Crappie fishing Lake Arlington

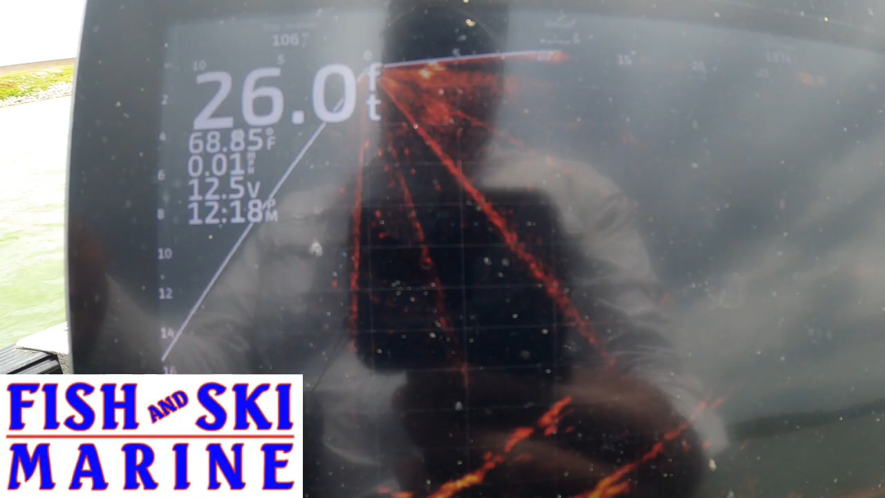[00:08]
On screen: depth 26.0 ft, water 68.85°F
Hey, y'all see who it is?
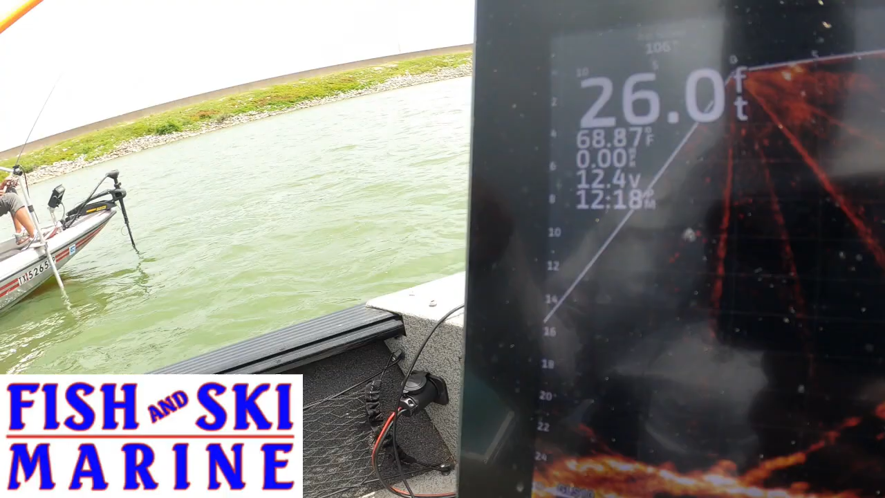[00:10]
On screen: depth 26.0 ft, water 68.87°F
That's old Hook said in the skeeter. Prime time, baby. Prime time. I got this one off the monkey milk.
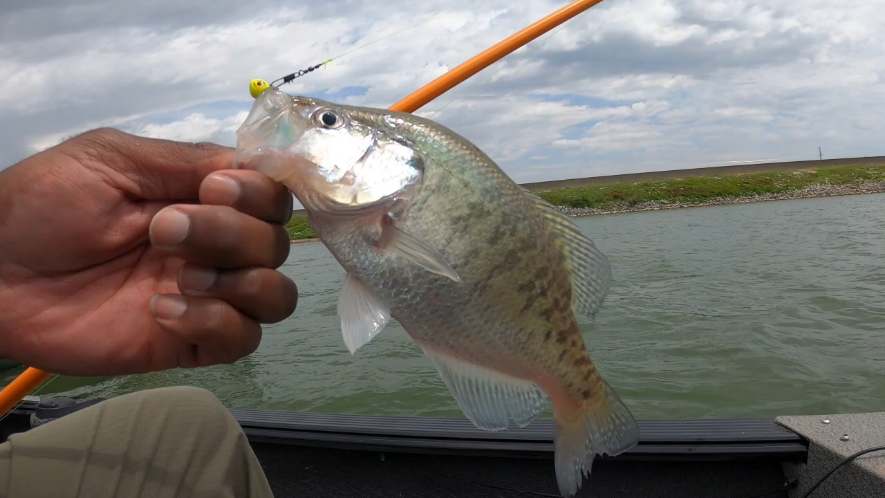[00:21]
And as y'all see, he's a tiddly farter. But I'm straight jig today, y'all. So, trying to make him bite. Fish to him.
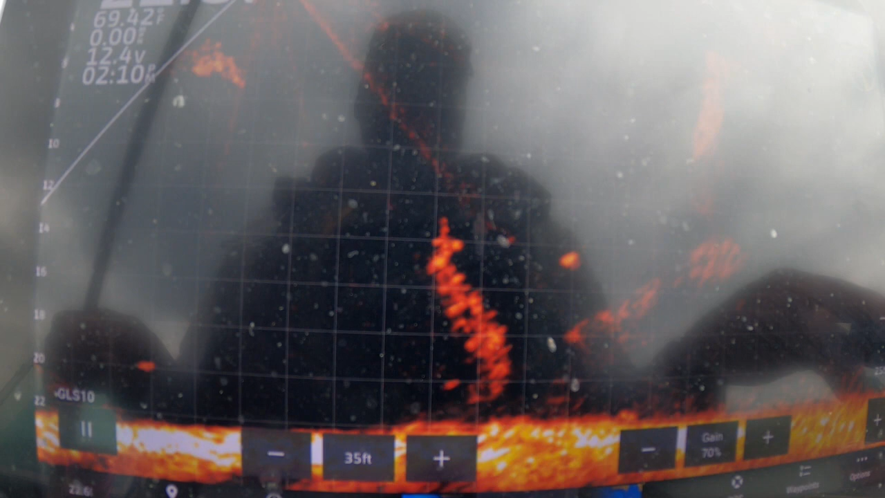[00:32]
Yeah, that's a big crappie, though.
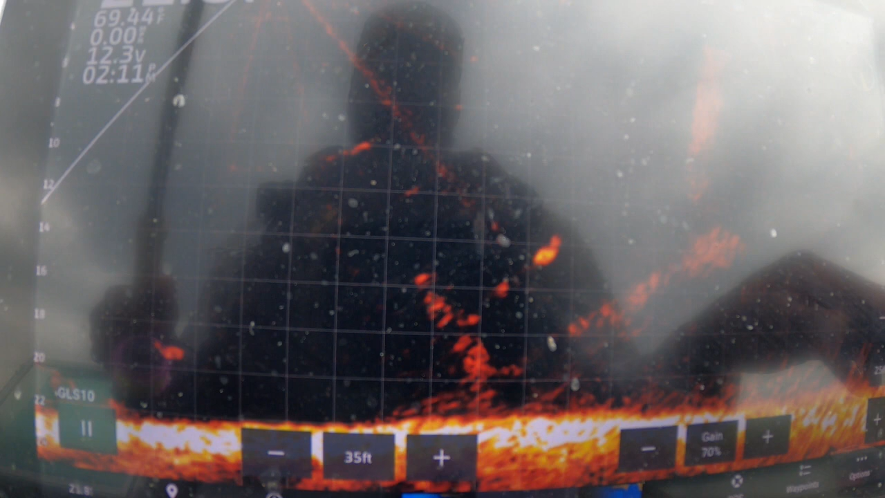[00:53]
Yeah.
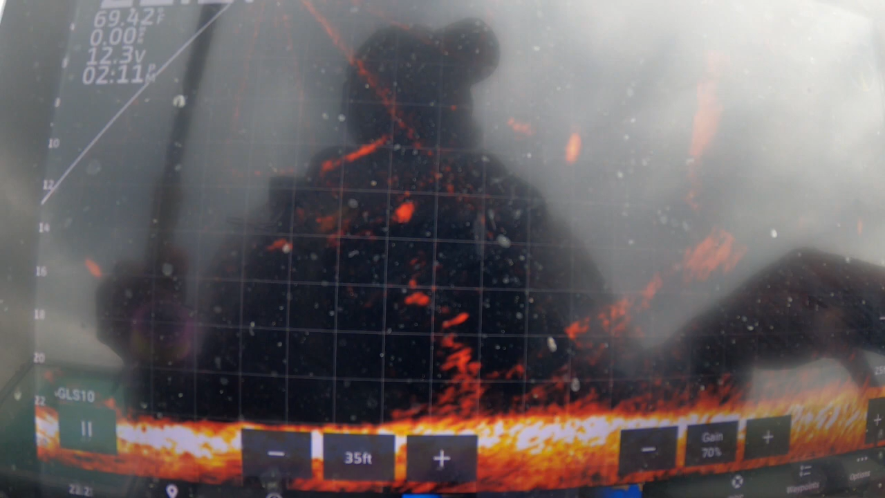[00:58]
There you go.
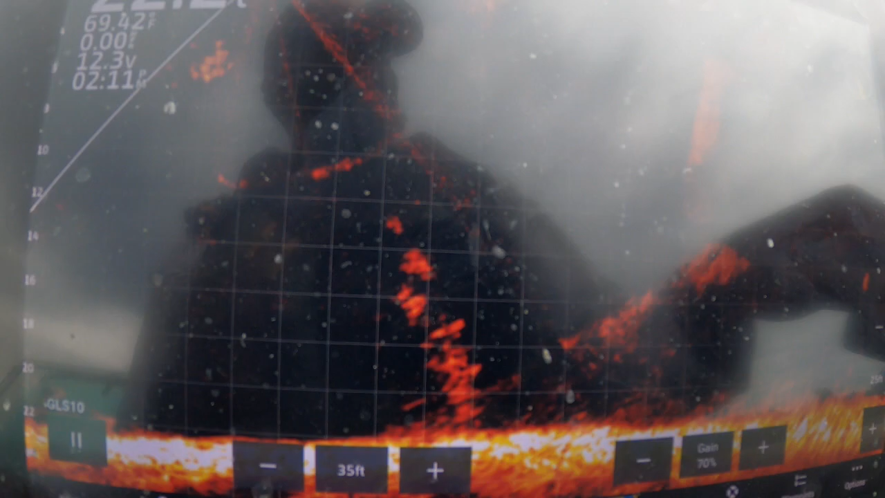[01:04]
Come in. Nice. Oh, Hook said got him, y'all. Boy, look at that. That's textbook.
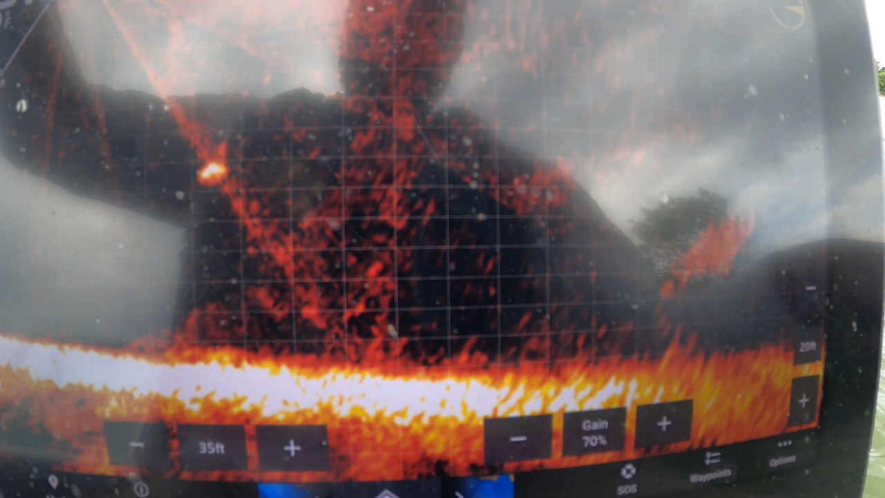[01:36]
Oh, come here. Pull it right out of his mouth.
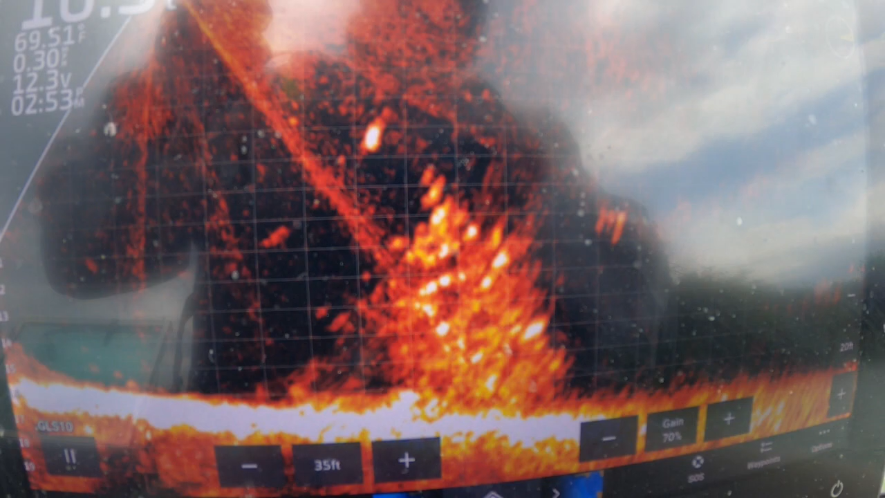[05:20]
I see him just sitting there.